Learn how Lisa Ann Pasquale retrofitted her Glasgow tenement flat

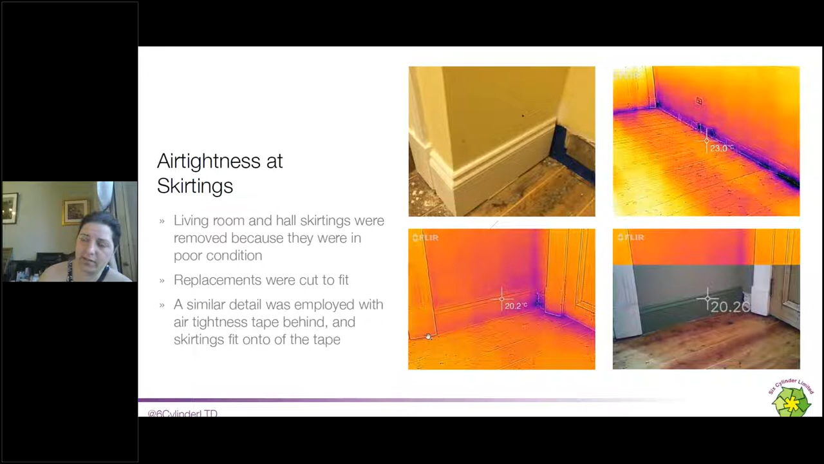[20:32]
So these were all put in, and as you can see, where the skirtings have been taken off, you get quite a lot of air leakage at the perimeter, whereas once the tape has gone on and the skirtings go back on, you've got a very consistent temperature across that corner. So there you go.
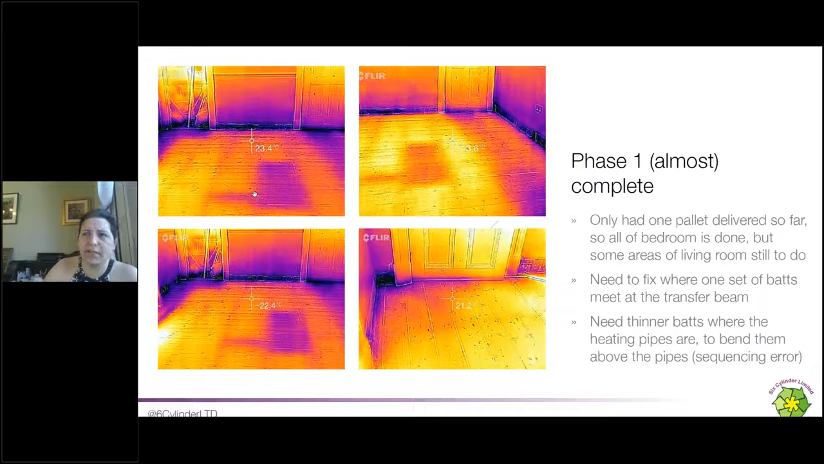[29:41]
and also where there was a big transfer beam where I hadn't quite got the insulation to match above that.